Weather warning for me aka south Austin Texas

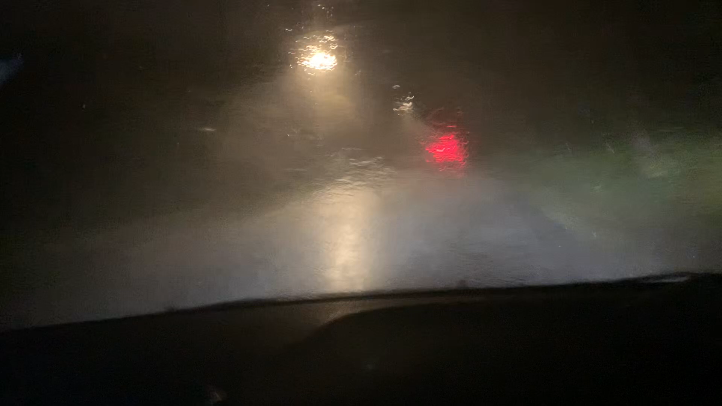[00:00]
Hello guys, this is Howie. As I'm going back, this is why I had to shut down my rail planning in the first place because the rain is getting real heavy and there's a lot of thunder and lightning. You know that my next year can get after you if you're not careful.